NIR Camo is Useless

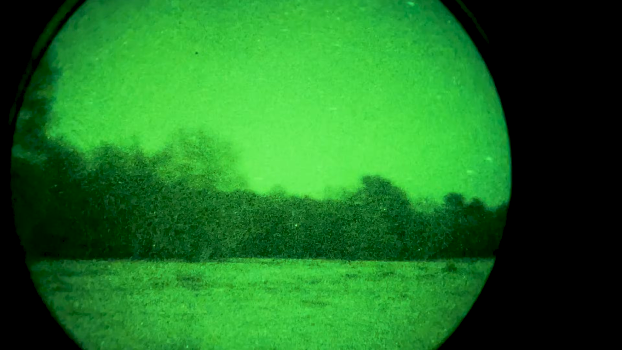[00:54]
So it's easier to see at night because there is the
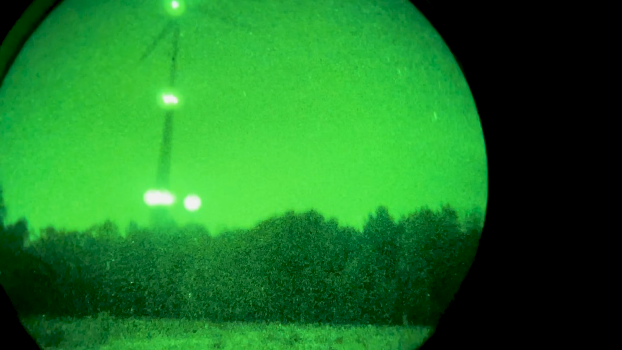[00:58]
and you have more of the available light,
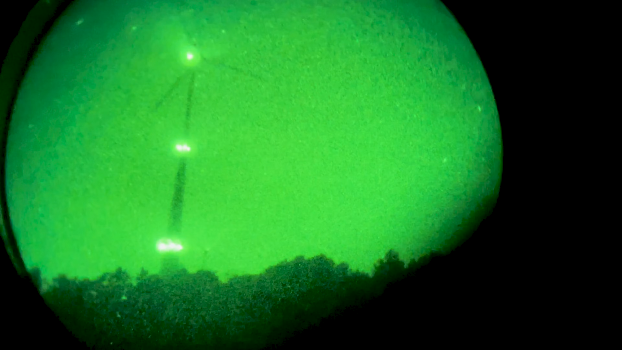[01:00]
which you can use to see.
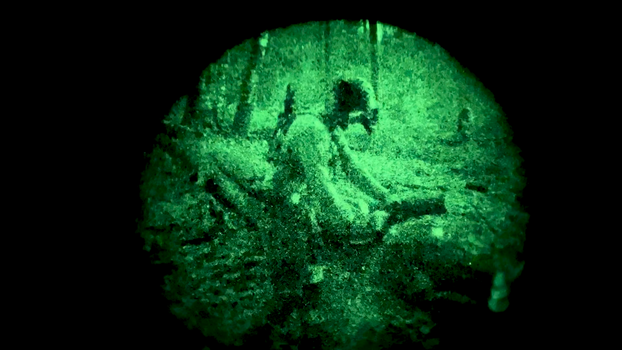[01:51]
you can use a chainsaw, you can go rappelling, you can drive a car, you can do fast action and have no delay.
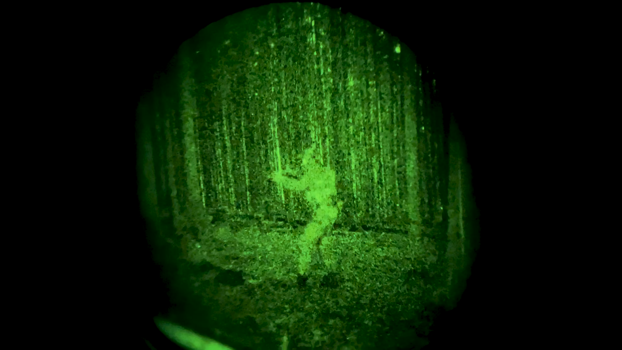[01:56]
But if you would like to use thermal, you have to delay. And when you have like a fight or close action where you have to react really fast, this can be a limitation.
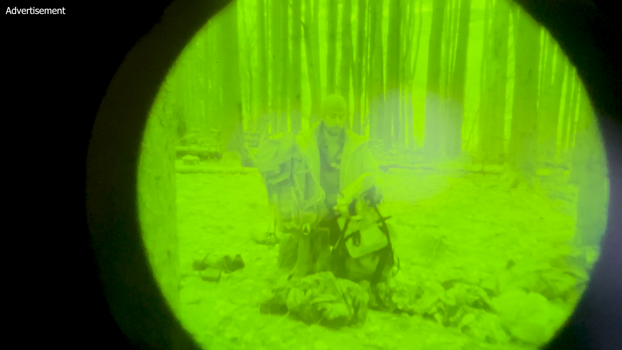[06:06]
When you compare, for example, this one with that one, you will see this one is not near-infrared treated.
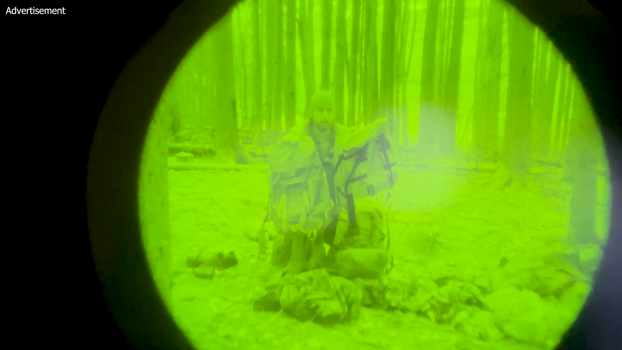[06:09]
This is a lot brighter, even though it's black. So this is one interesting thing about near-infrared. This, with the naked eye, it's super dark, but infrared, it's bright.
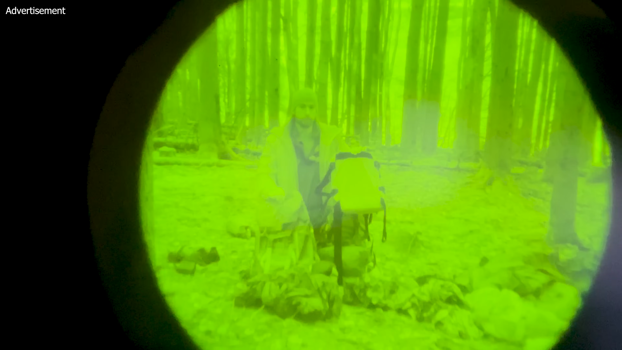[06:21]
Of course, you will not be able to replace every gear and every backpack with near-infrared camouflage.
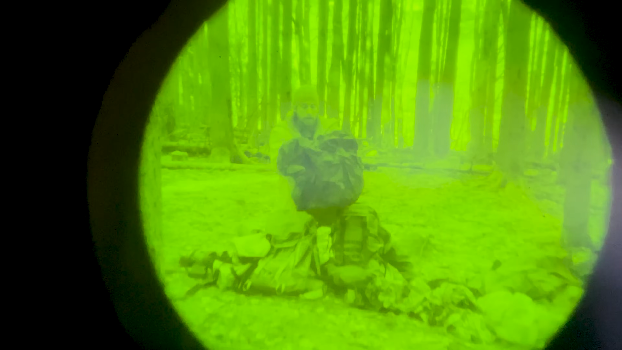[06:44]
Or Berghaus, for example, makes these backpack covers also with infrared or near-infrared camouflage. So you can use this to cover up your backpack and then it's camouflaged in the near-infrared.
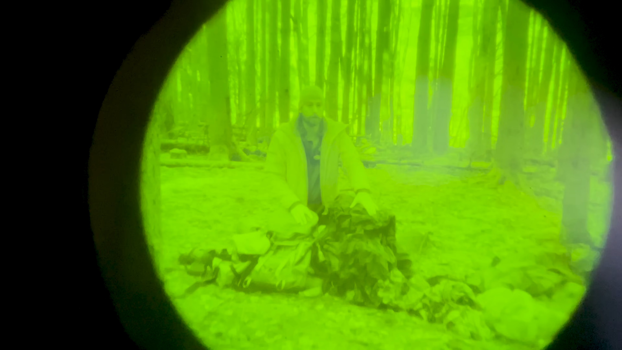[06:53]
So it's not super reflective and it's not super dark. Some IRR-resistant clothing can be super dark in the near-infrared spectrum.
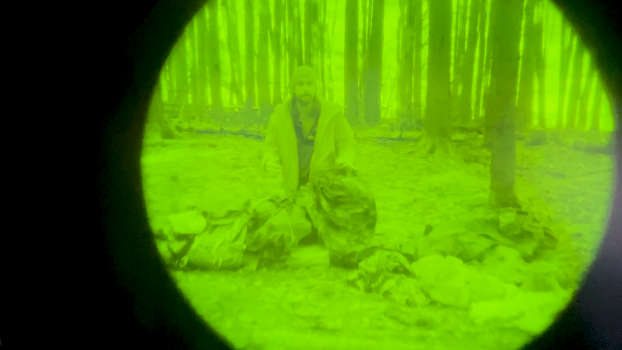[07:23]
So this can also be used to place on top of a backpack and camouflage it. There are also some companies that make backpack covers which are silent only for camouflage, not to protect from rain.
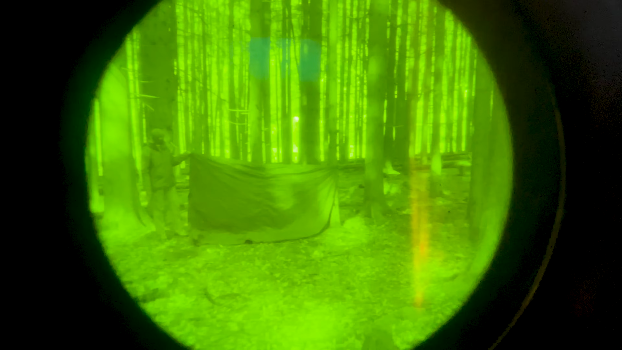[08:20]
And this is why this is not shining out and it can look more like nature.
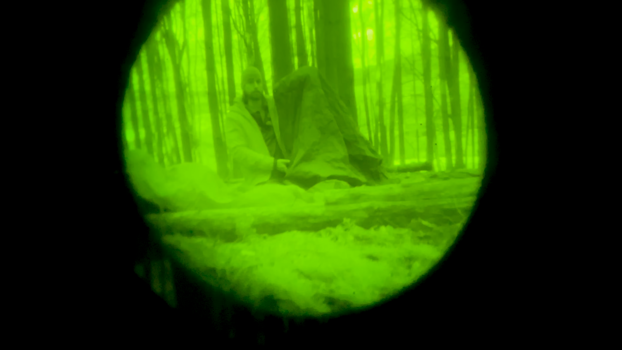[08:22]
But of course, both are unicolor, so not perfect for camouflage.
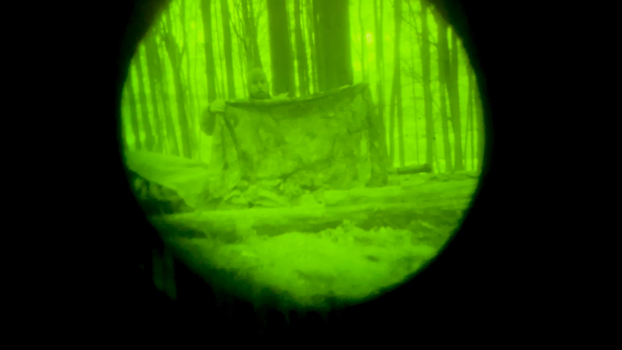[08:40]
So with the pattern, of course, with the naked eye and also with the near-infrared,
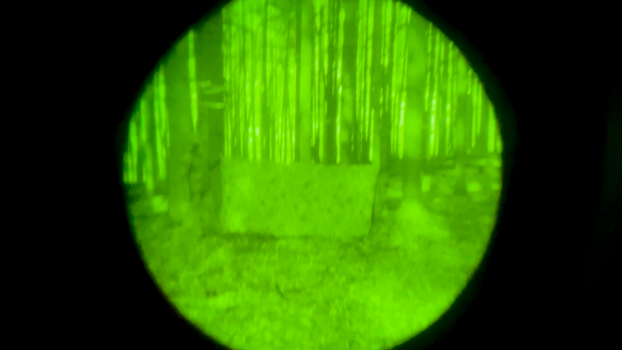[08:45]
you have better camouflage than with just one single color.
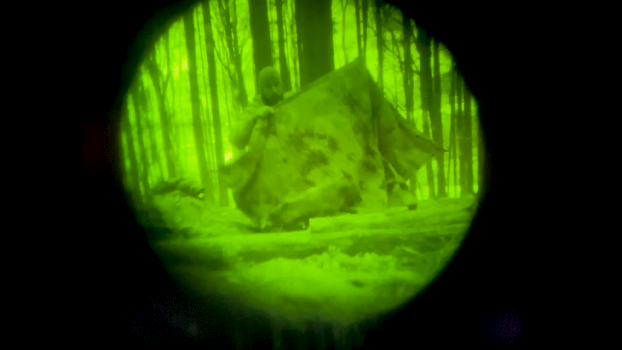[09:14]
So when you take a look at this, it has got near-infrared camouflage and also, of course, for the naked eye.
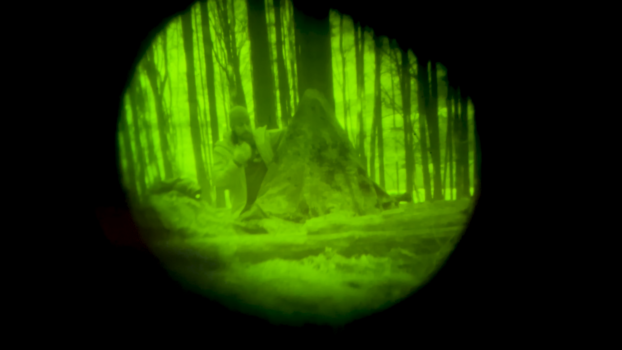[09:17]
But for the naked eye, both have camouflage.
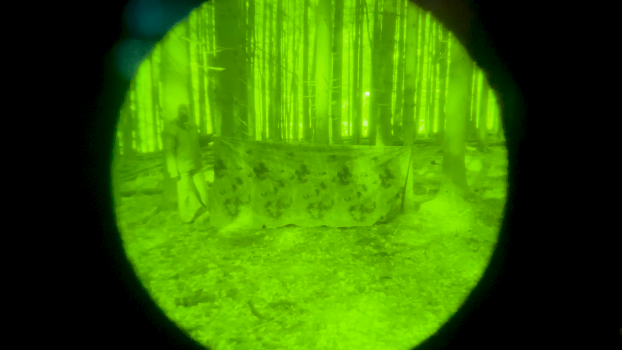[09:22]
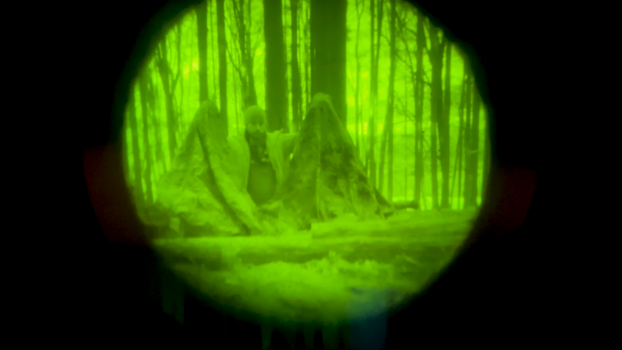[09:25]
But when you look at it with the night vision device, you would see this one is better camouflage than that one. So a lot of things to consider.